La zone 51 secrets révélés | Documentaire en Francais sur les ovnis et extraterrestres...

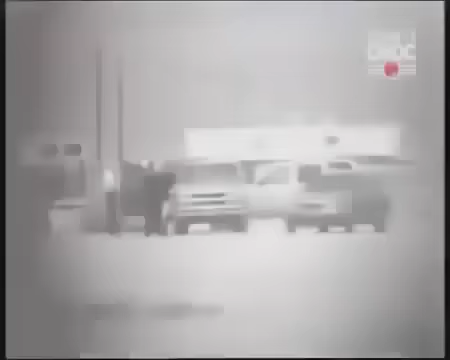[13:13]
Il y avait une dizaine de voitures et plus d'une dizaine de personnes.
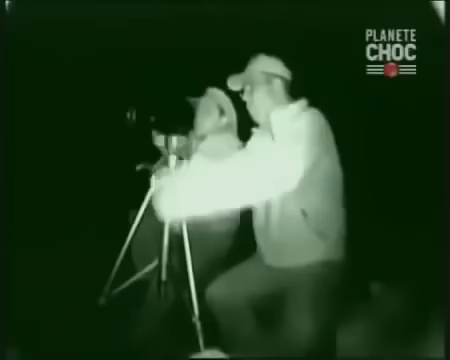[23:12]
De leur côté, Chuck et Guy voient des lumières s'allumer. La base semble en activité, même à 3 heures du matin.
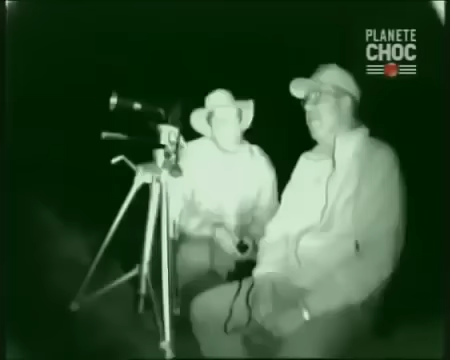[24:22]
Incroyable. C'était extrêmement lumineux et juste au-dessus du site. C'est peut-être un aéronef éclairé par une lumière directionnelle puissante.